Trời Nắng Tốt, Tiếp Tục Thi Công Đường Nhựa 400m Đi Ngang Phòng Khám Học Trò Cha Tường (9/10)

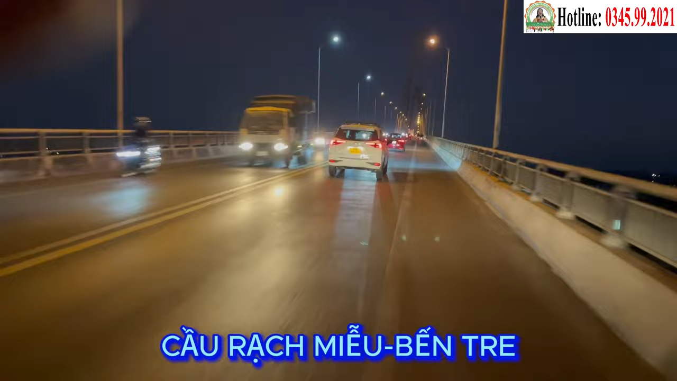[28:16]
địa phận giáp ranh của tỉnh Tiền Giang và Bến Tre.